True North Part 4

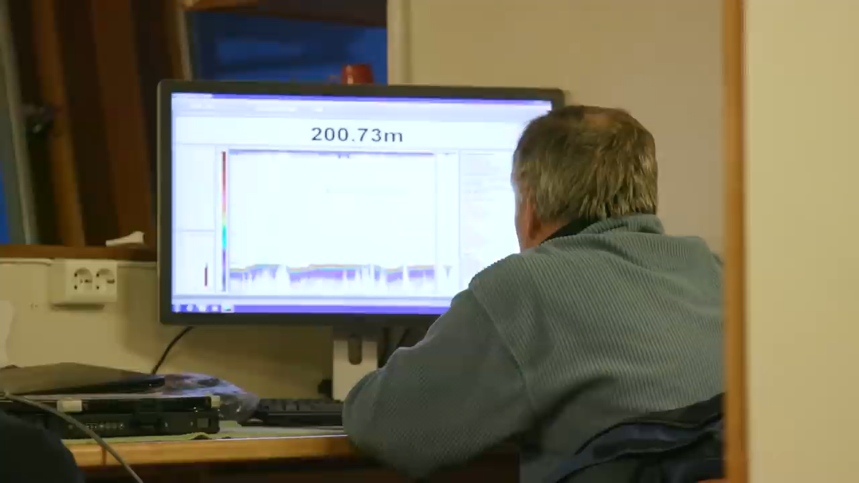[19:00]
On screen: depth 200.73 m
So this echo sounder is sending an acoustic signal down, so it tells us how deep it is. In theory, if there's anything in the way for that beam, it should reflect back. However,
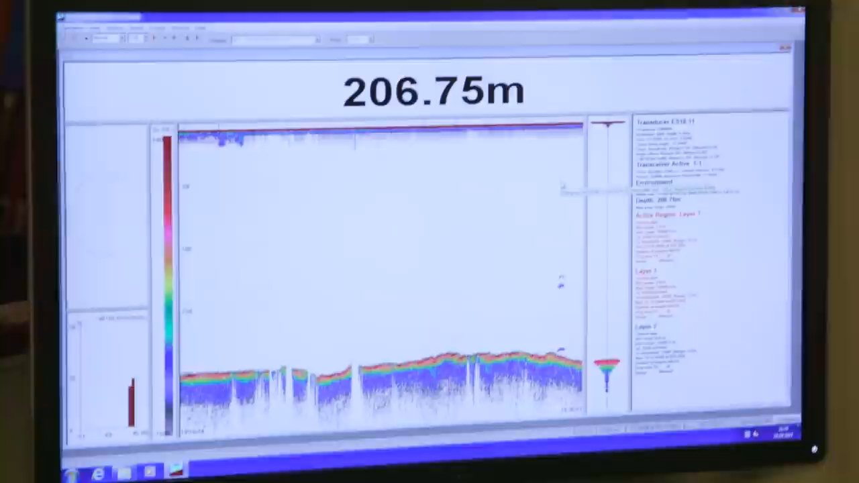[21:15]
On screen: depth 206.75 m
and then higher up in the water column is another group of buoyancy spheres.
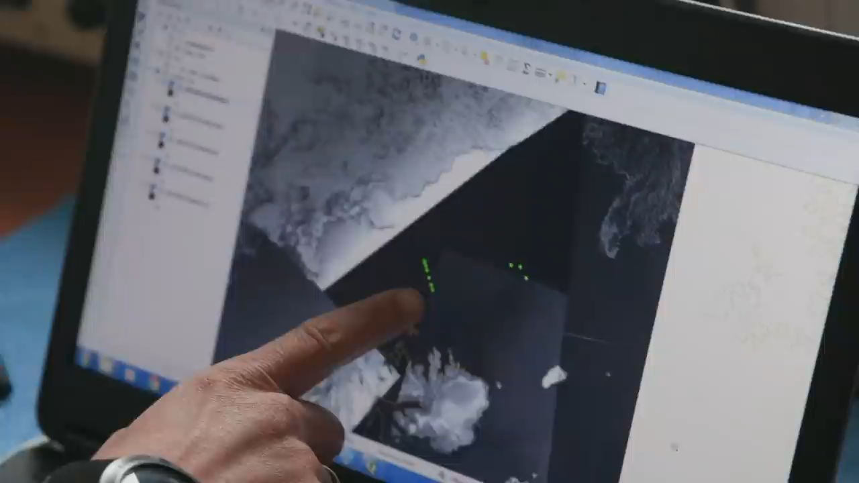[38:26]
So I put in the positions of the last CTD transect we did, and this is the open ocean. And then here we see the ice edge.